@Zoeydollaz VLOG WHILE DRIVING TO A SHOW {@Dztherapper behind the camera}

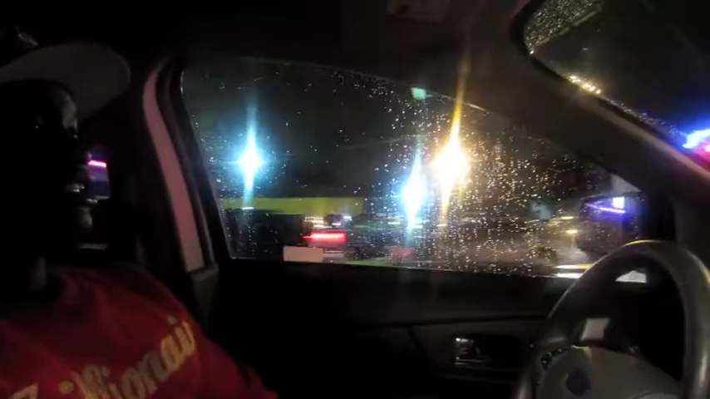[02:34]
If you know the hood, then you know this is the hood. I'm on 79th Street. Headed towards Biscayne, nigga.